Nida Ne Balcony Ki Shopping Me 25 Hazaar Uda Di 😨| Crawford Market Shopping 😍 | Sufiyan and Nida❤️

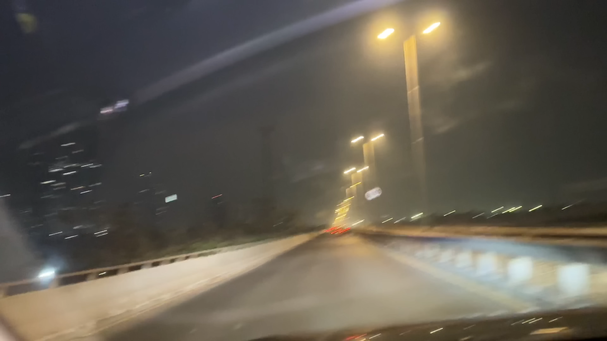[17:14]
देखो फ्रीवे पे आधा पहुंच गए, वडाला अभी पहुंचने वाले।